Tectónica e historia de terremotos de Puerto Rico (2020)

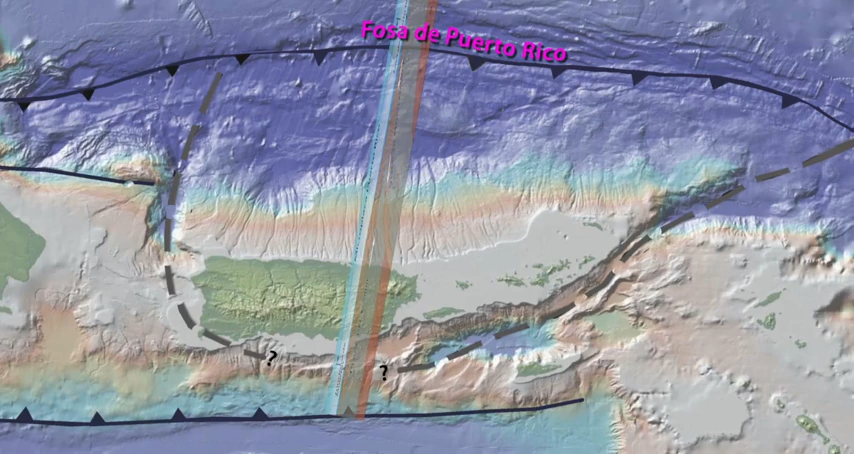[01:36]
La distancia desde la trinchera a Puerto Rico y la profundidad de la placa subducente por debajo de ésta,
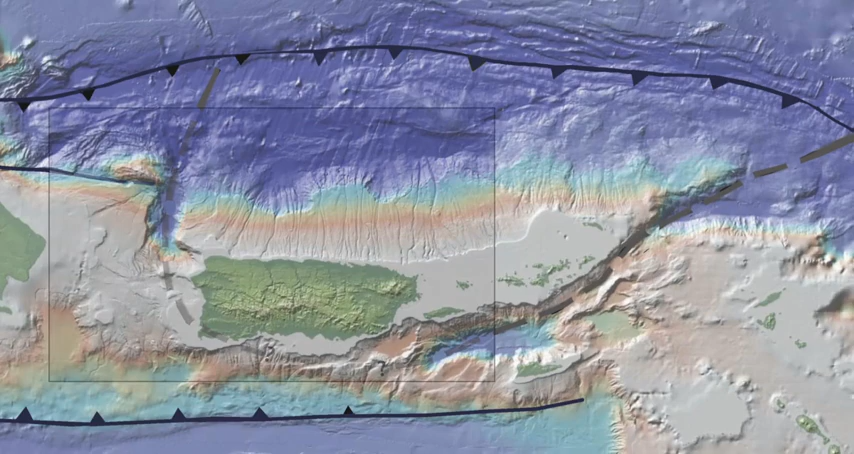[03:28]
esta inclinación hacia el norte hace que la pendiente sea vulnerable a deslizamientos submarinos y dos amplias estructuras con la forma de un anfiteatro sean probablemente sitios de deslizamientos prehistóricos inmensos.
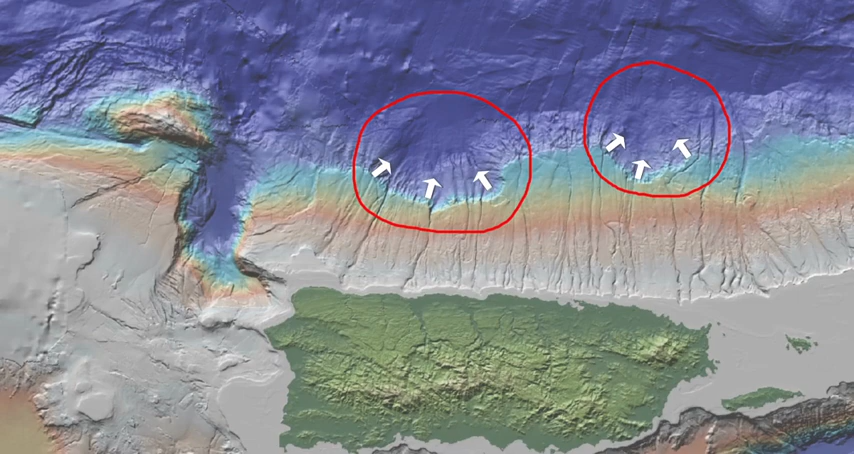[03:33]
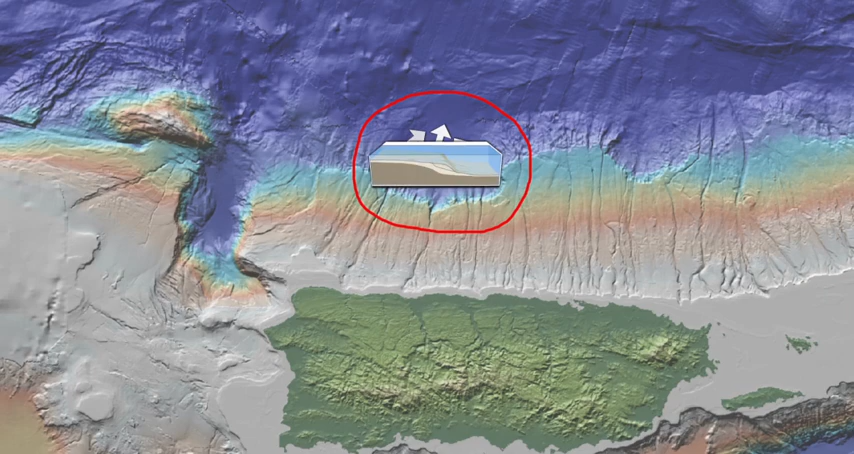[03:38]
Si el mayor de estos hubiese fallado en un único evento de deslizamiento, el tsunami resultante pudo haber tenido olas que